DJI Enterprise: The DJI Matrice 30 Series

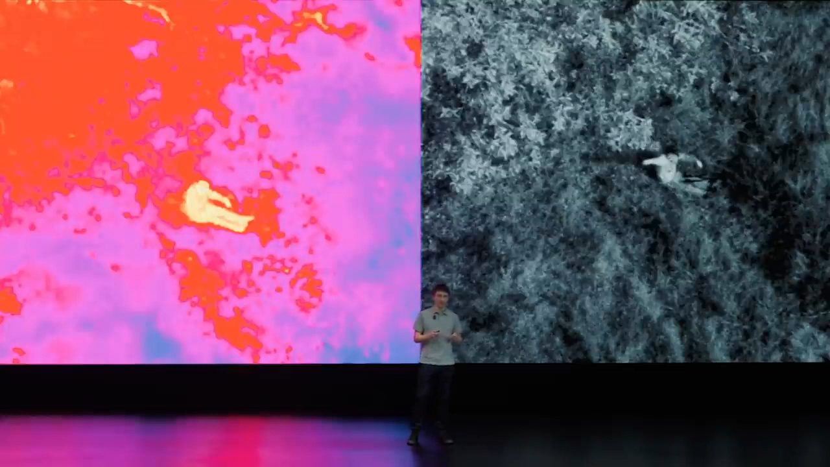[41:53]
Now you can just zoom in to see clearly if that heat source is a person or a dog or something else. And this saves you precious time when every moment matters.
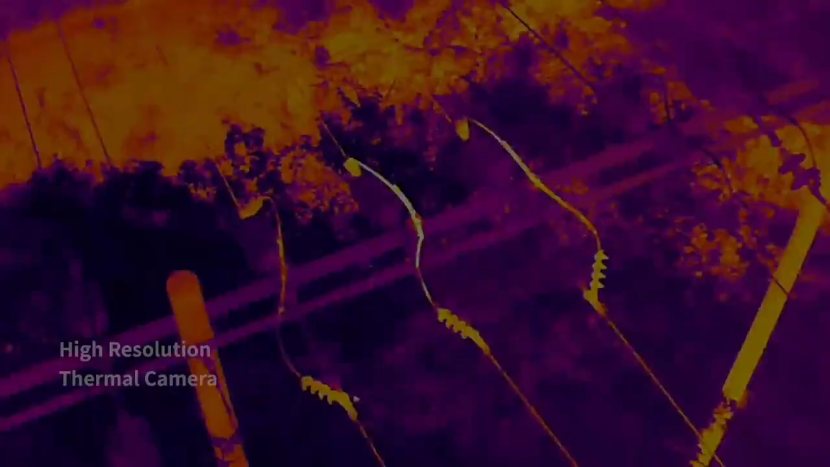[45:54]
And its high resolution thermal camera efficiently reveals heat sources.
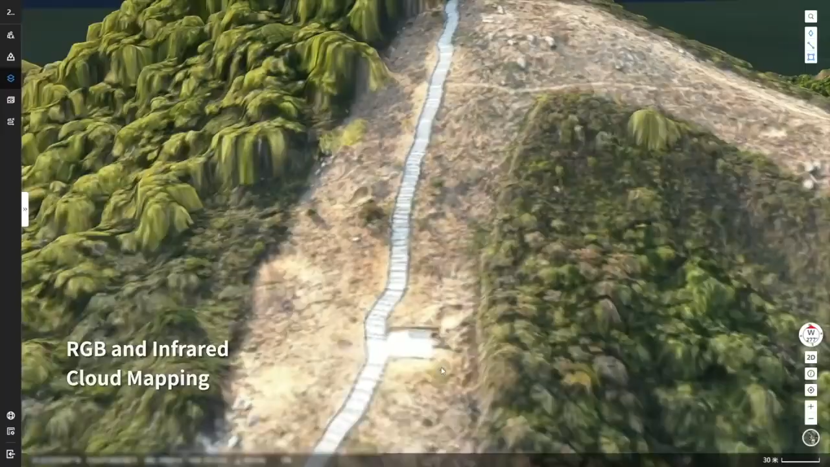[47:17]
And RGB or infrared cloud mapping gives you high-resolution orthomosaics,
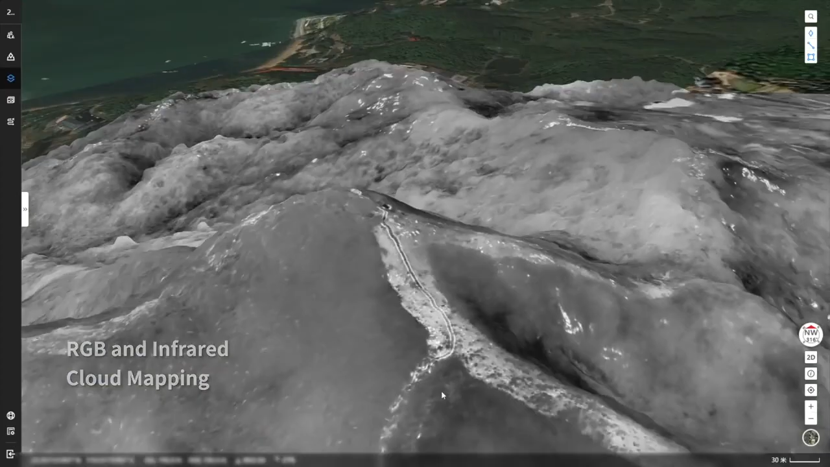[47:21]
so you can proceed with safety and assurance.